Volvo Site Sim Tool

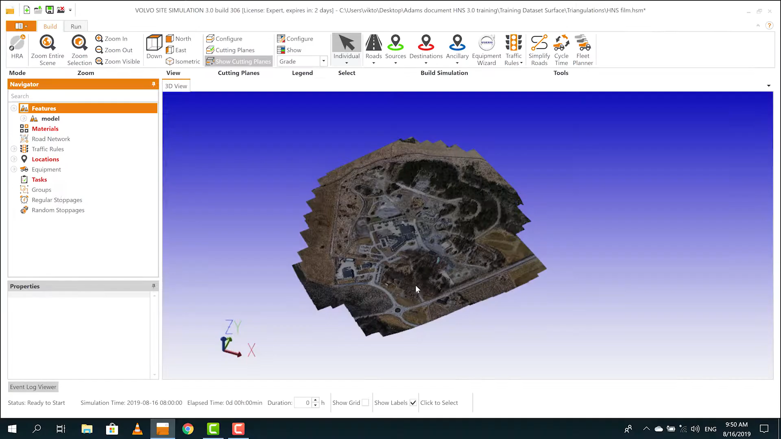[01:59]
the program will then create an exact 3d model of the site you can then build your site in the model
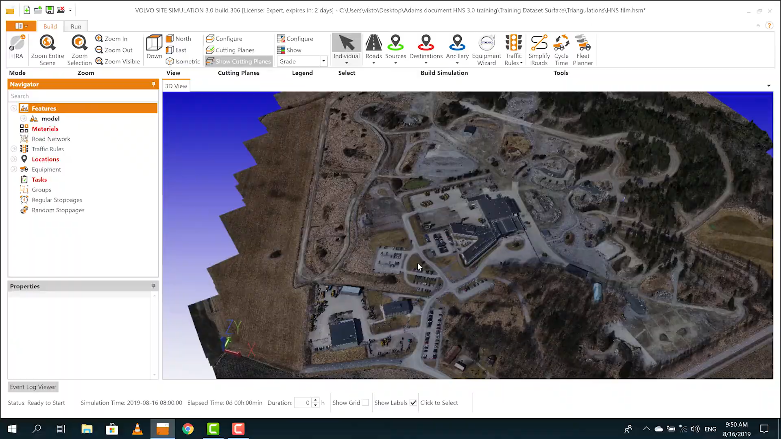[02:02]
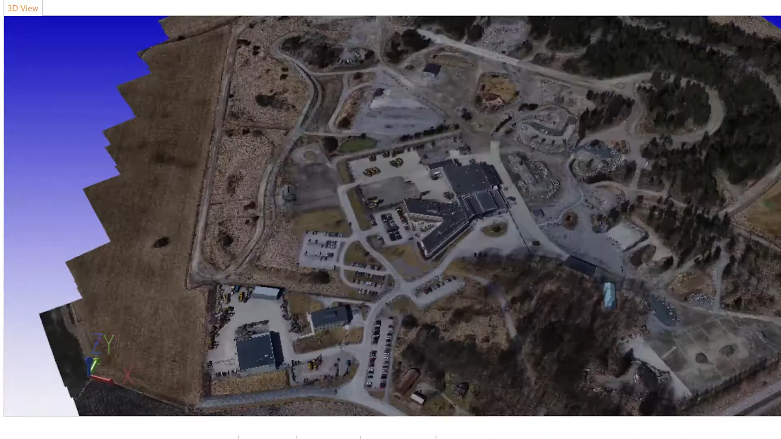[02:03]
the 3d model gives big advantages and lets you not only
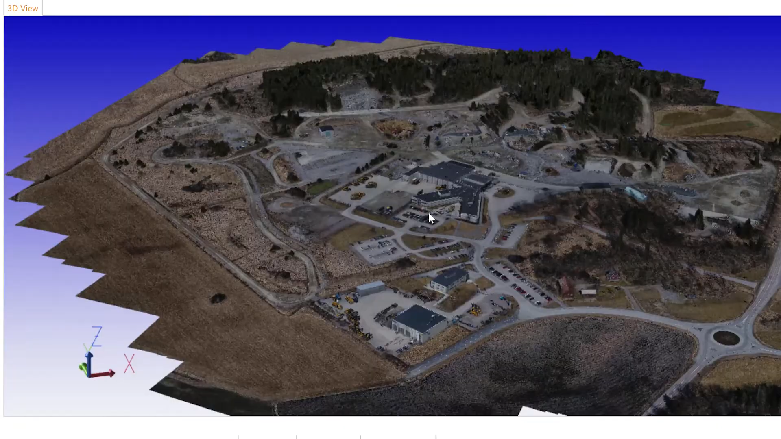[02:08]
simulate today's